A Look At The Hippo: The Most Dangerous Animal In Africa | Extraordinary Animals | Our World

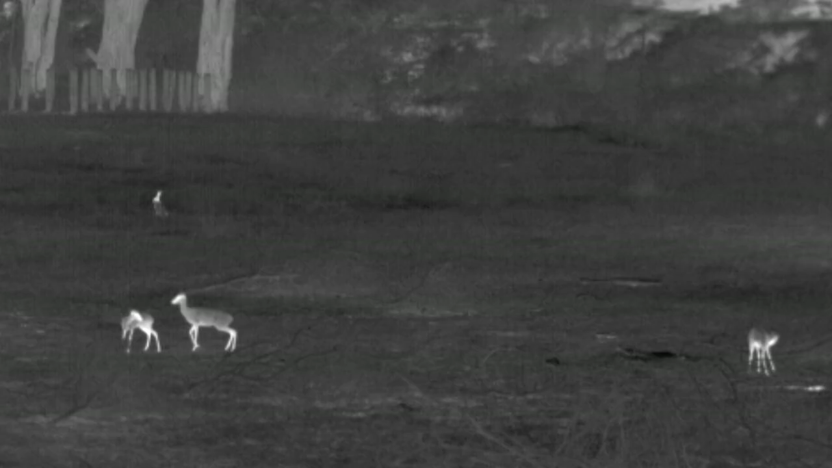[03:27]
It can detect the heat from an animal's body up to six miles away.
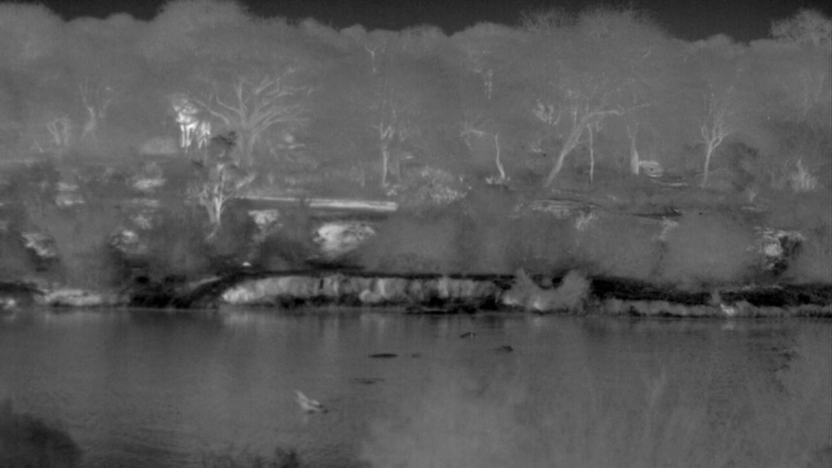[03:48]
No. Oh, there, there, there, there. OK.
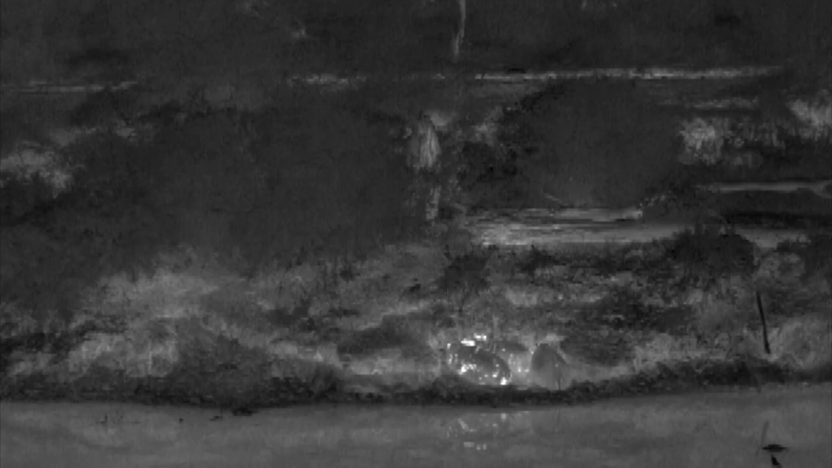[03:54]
Wow, look at them.
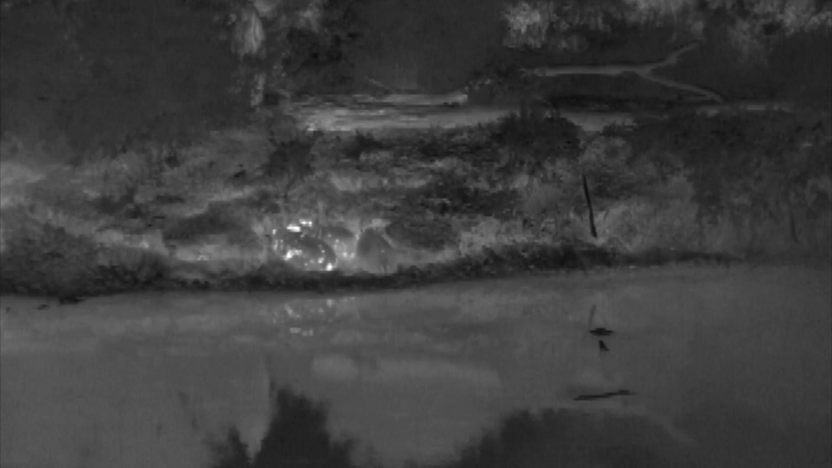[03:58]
Our thermal camera gives some revealing insight into their night-time activities. Look at how it lights out. Yeah.
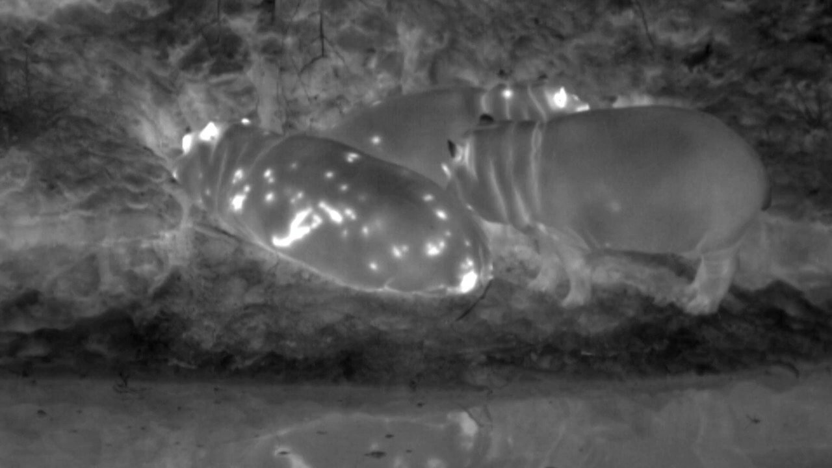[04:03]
So it almost looks like it's blotchy there. Yeah. It sort of looks like camouflage almost, doesn't it?
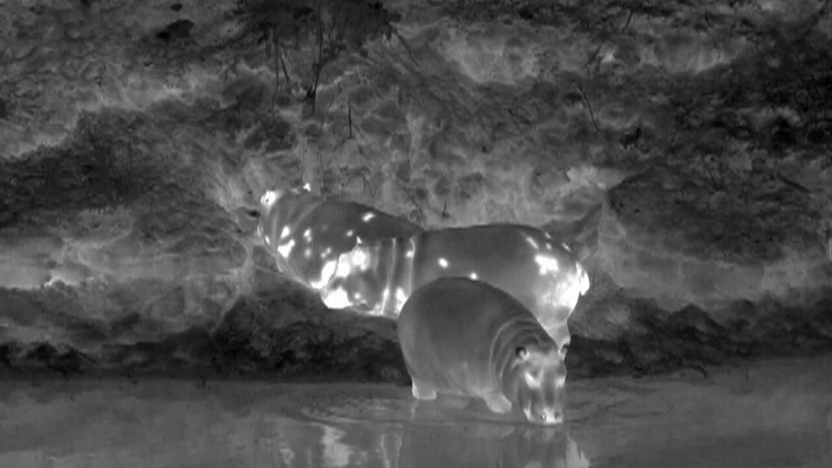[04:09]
First time I've seen this in a thermal camera.
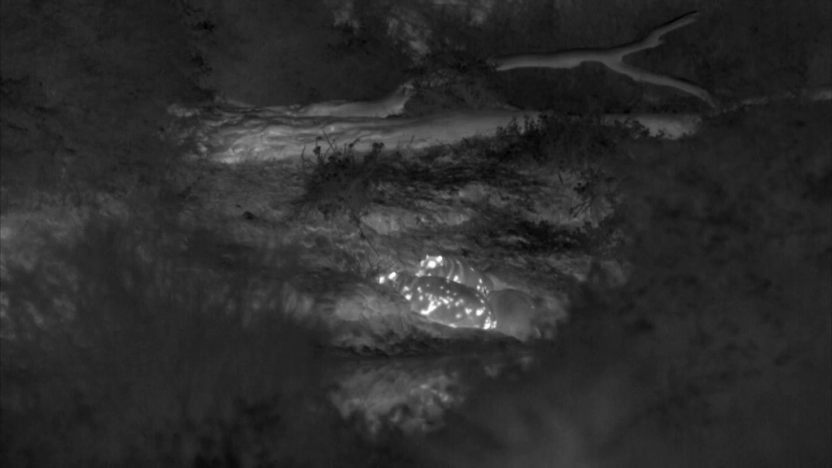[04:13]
The blotches are almost certainly thermal windows. Flushed areas on the skin that allows them to cool down. Overheating can be a huge problem for hippos, especially when walking on land.
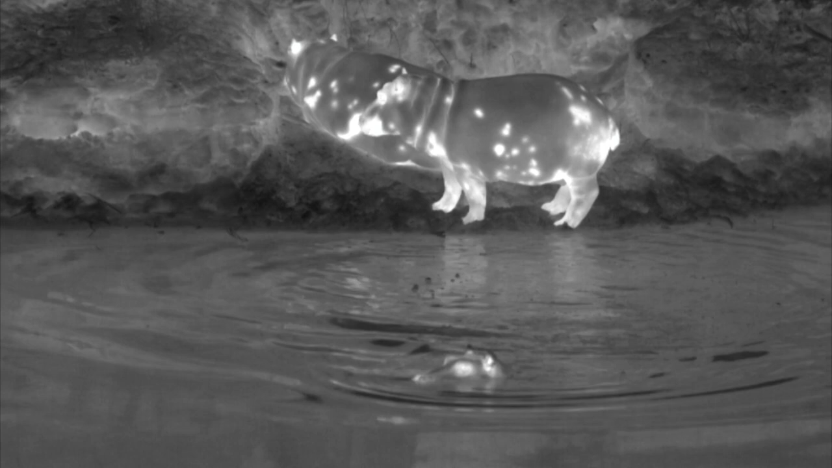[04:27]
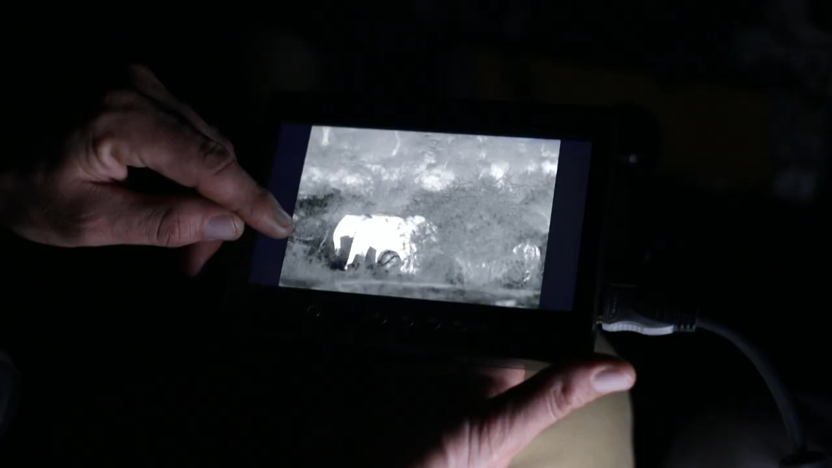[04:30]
But hippos are not the only diners around tonight.
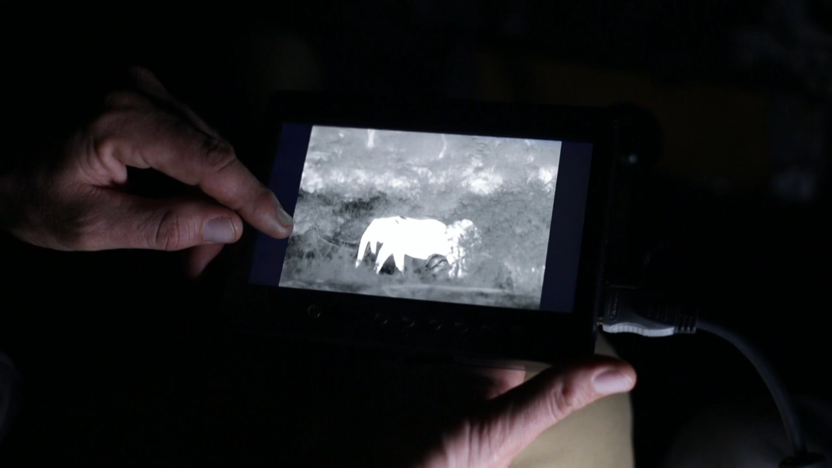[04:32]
And spooked. The hippos demonstrate how quickly they can move when they need to.
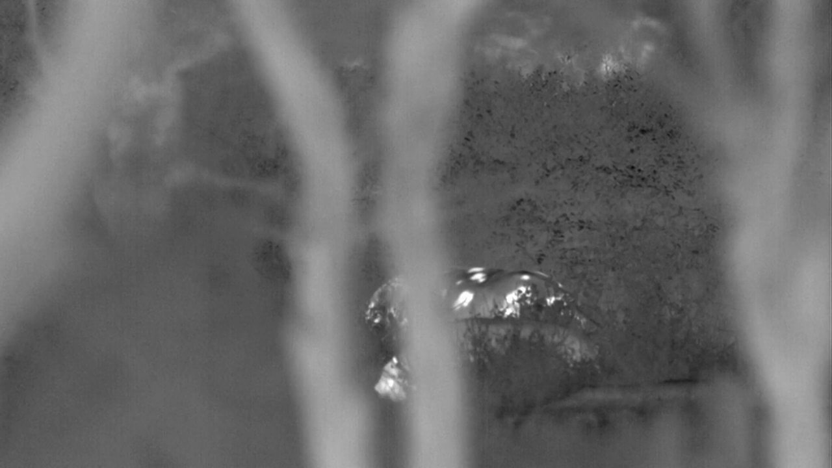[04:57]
Their 60 centimetre wide mouth gives them an ability to graze in a way that is very different from other herbivores.
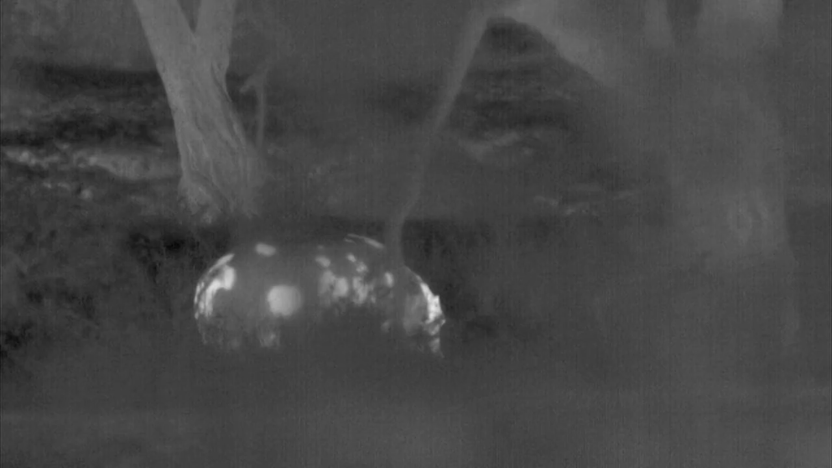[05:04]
It's all lips. They're using those big, horny lips to grab grass there from the end of the story. Rip it, see, as its head goes back and forth.
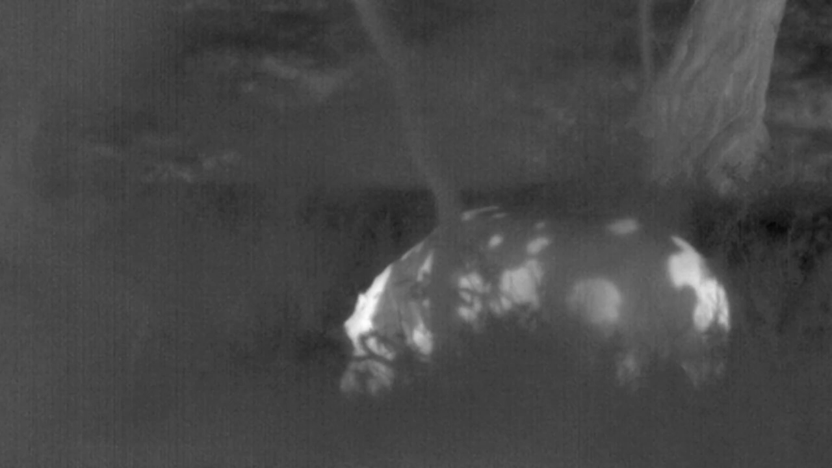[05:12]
Yeah, it goes backwards and forwards. Grabbing, plucking and pulling as the hippo sways its head back and forth. Cutting that grass down like a putting green on a golf course, right?
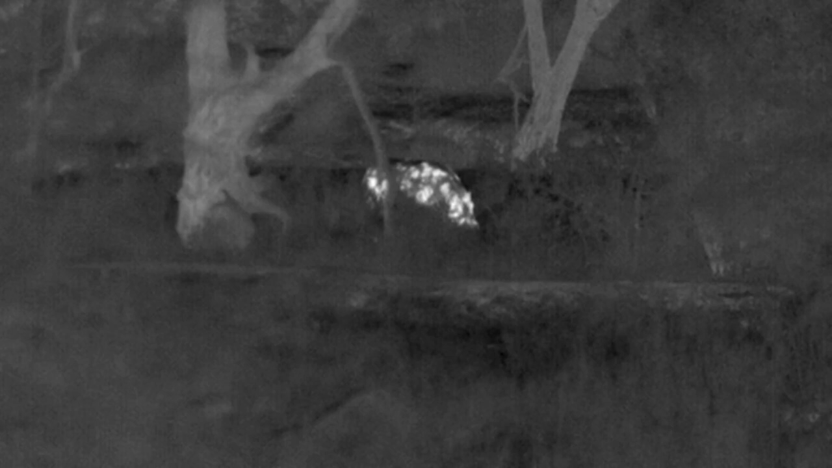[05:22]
The hippos' unique way of eating means they can consume huge amounts of grass in one night, five times what a cow would eat.
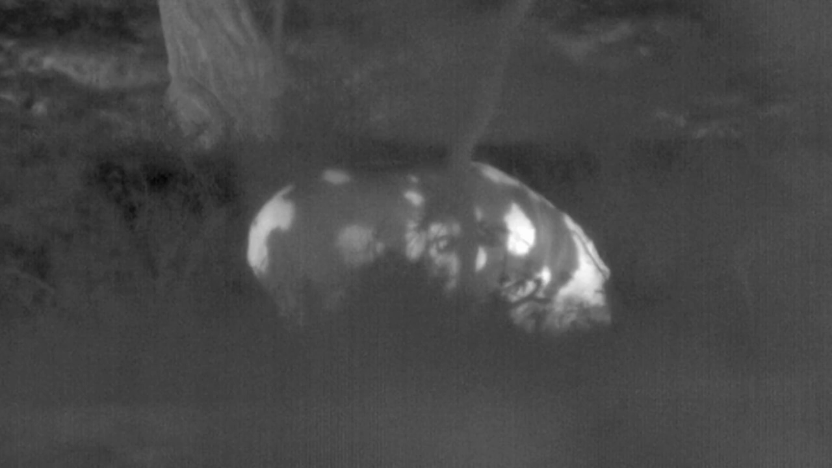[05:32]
It literally has its head down the whole time. These guys are like vampire lawnmowers. So this is the hidden world of the hippo.
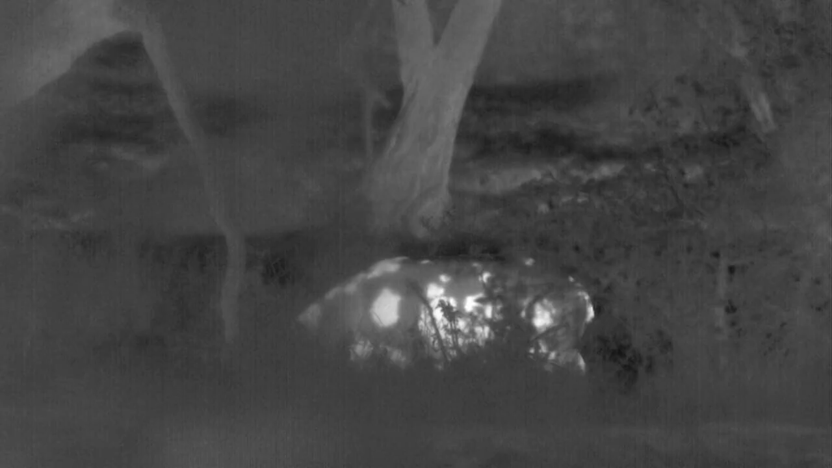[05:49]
The hippos feed for seven hours straight,